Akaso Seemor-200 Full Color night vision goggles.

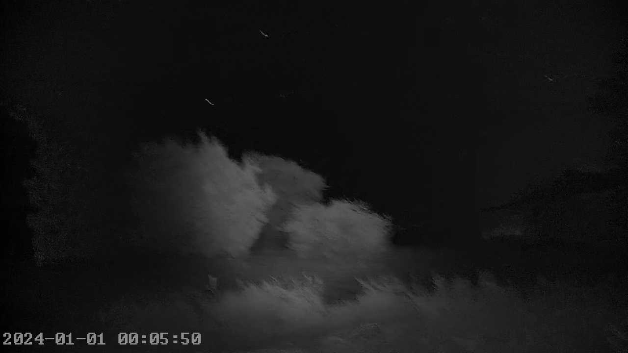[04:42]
If you're not looking through the night vision goggles, what you're seeing is pitch black. My first video's here. I'm learning how to focus. And I'm doing okay. The camera's doing better. And this is still infrared IR technology. So it's still black and white.
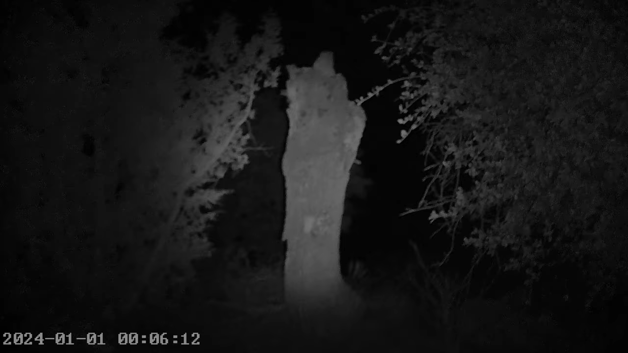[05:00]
I haven't done the color yet. And you'll notice I haven't set the date yet. We'll get to the color vision in a moment. But first, let me tell you some other features of the night vision goggles.
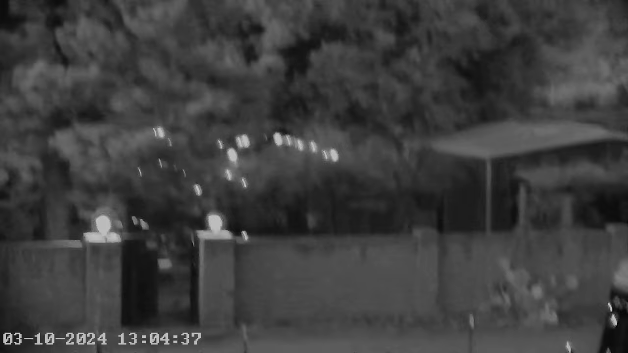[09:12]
First of all, IR, black and white, and switching to color mode. Oh, yeah.